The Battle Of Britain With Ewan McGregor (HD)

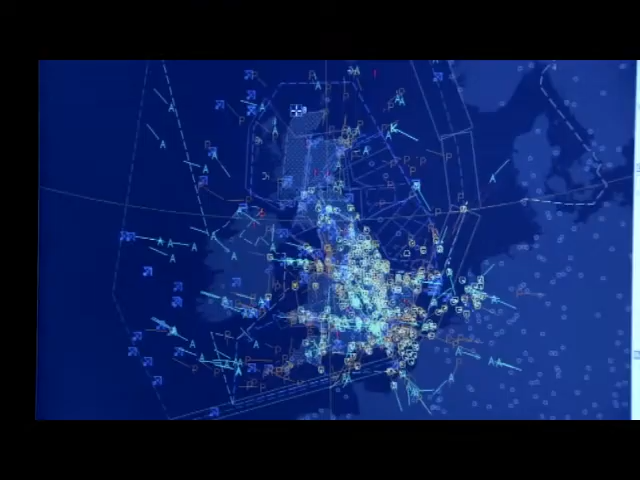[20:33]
So, Mark, what are we looking at on the screen here?
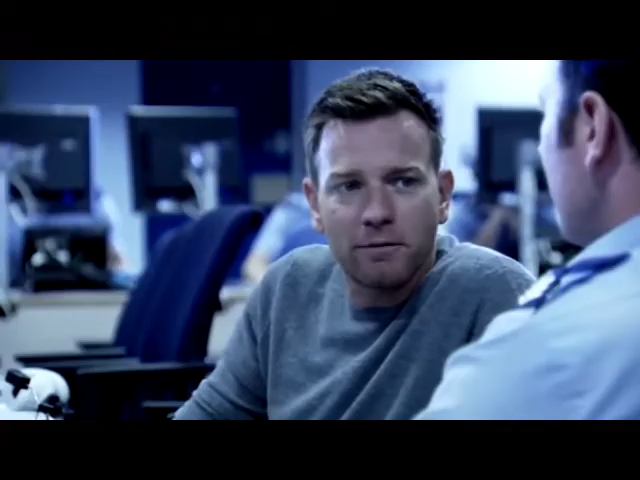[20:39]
OK, primarily we're looking at the UK airspace, really, and the number of aircraft that are flying within it at one given time.
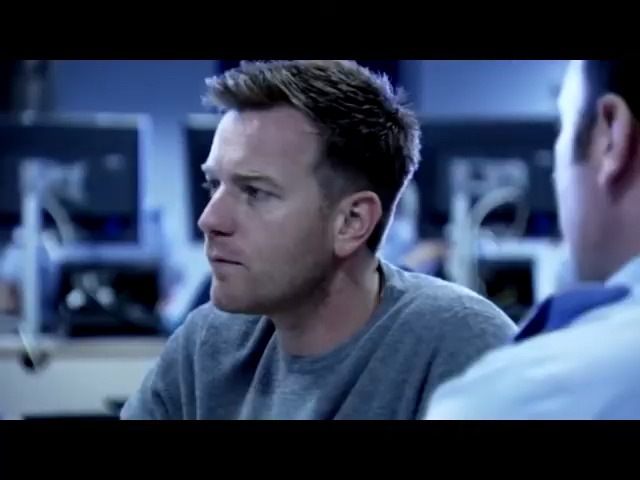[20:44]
So every line on the screen there represents a flight? Absolutely. I mean, every plot represents a radar return. OK.
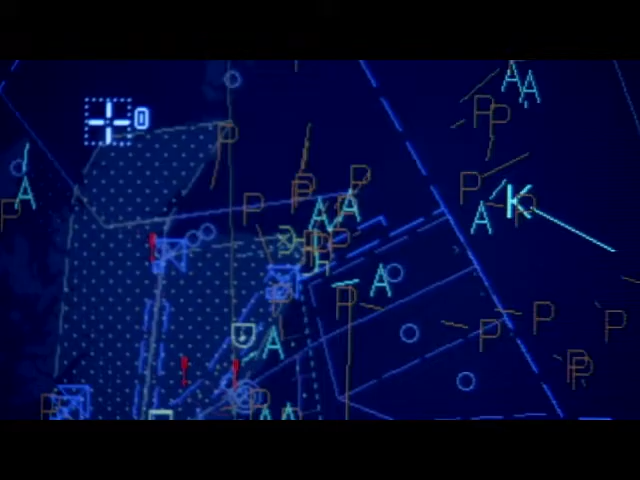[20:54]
And you're looking at civilian aircraft and military aircraft? The whole raft of them. Everything that's absolutely. In the air? Yeah, all of it. How big an area are we looking at? We're looking at basically a million square miles.